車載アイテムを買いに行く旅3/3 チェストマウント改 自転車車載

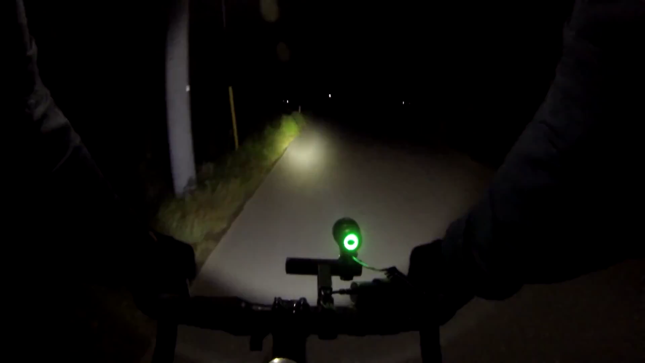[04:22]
なんか都会だとさ結構夜中走るとね楽しいんだよねなんかまだ結構明るいからさ夜って言っても伝統があるからまだ街を走ってるぜって感じがして楽しいんだけども田舎だと全然楽しくないなただの暗闇だよね早くさこの暗闇から抜け出したいという早く家に帰りたいって気持ちになってくる結構さ
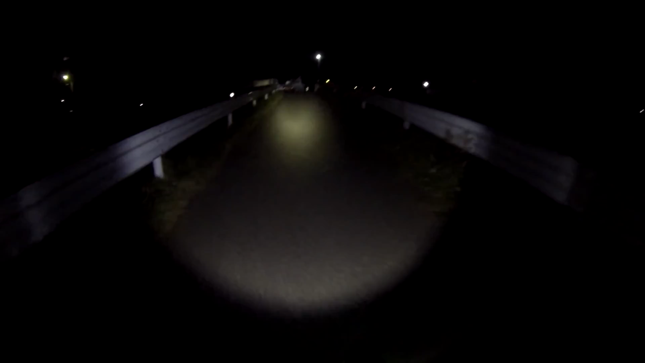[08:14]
田舎道走るならやっぱりLED必須だよななんだろう釣りかな軽トラよくねここの咲田川